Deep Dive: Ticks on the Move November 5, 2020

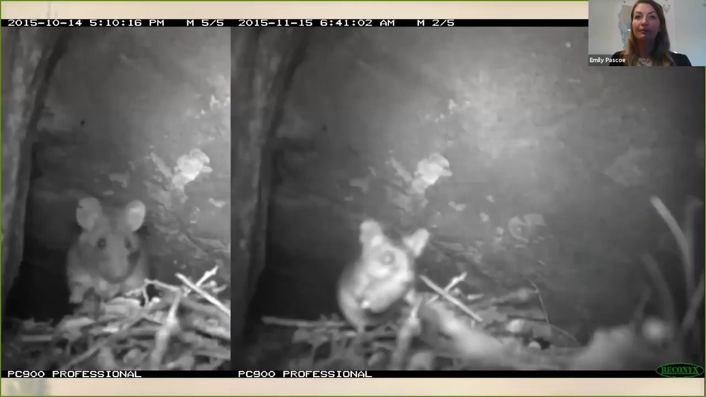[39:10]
So obviously, the fact that many wood rats perished in the fire was very sad, but it was really nice to see from our camera traps that some individuals did survive the fire.